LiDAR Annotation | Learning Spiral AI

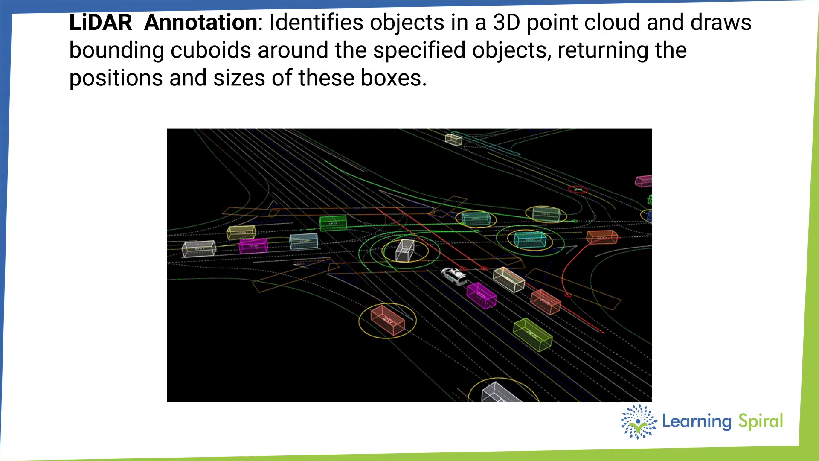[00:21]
It is a 3D representation on a flat screen. In addition, humans have to deal with a huge amount of points that are not contained by particular boundaries.
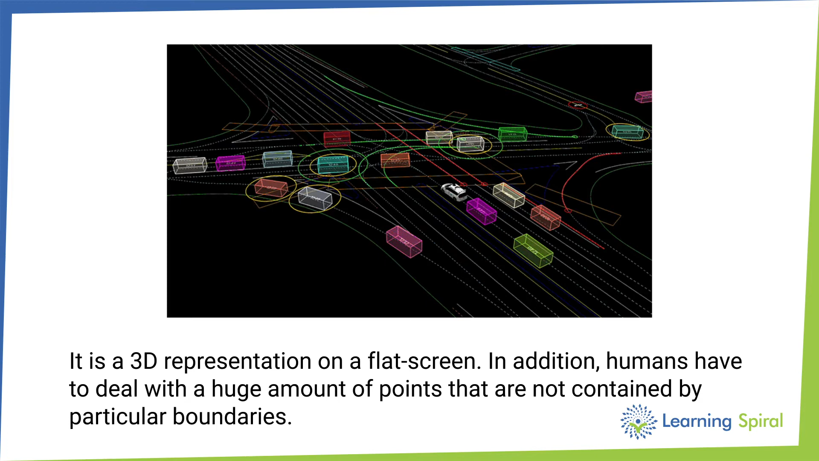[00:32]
LiDAR annotation is training ML algorithms battle. LiDAR annotation technology is helping ML algorithms mainly by making semantic and instance segmentation